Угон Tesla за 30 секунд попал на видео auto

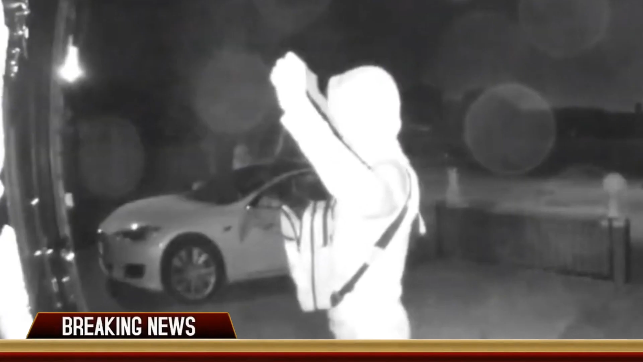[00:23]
попал на камеры видеонаблюдения в Лондоне. Ранним утром 21 августа двое преступников зашли на территорию частного дома.
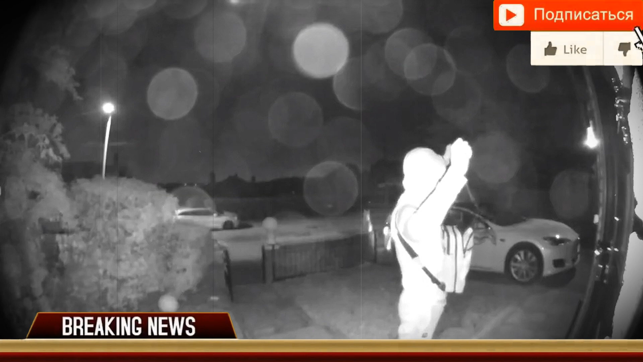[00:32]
Один из мужчин держал в руках провода и сумку с устройством, способным перехватывать радиосигналы. Его напарник в это время находился возле автомобиля. Судя по видео, злоумышленники почти сразу разблокировали авто.
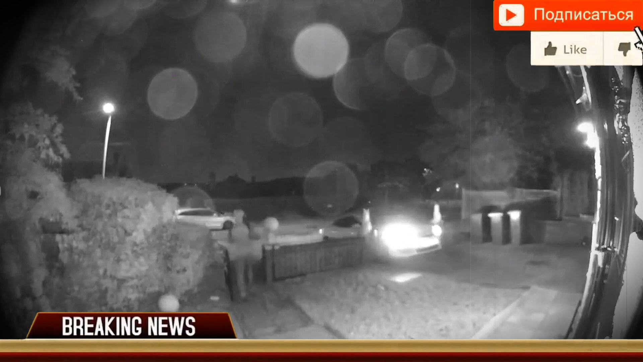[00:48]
Еще около 10 секунд понадобилось, чтобы завести электрокар.